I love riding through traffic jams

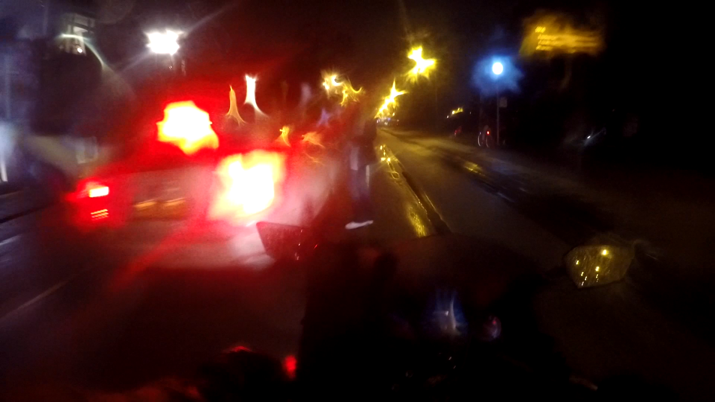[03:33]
You know I just stopped on the fucking road like that Use your hazard lights Or something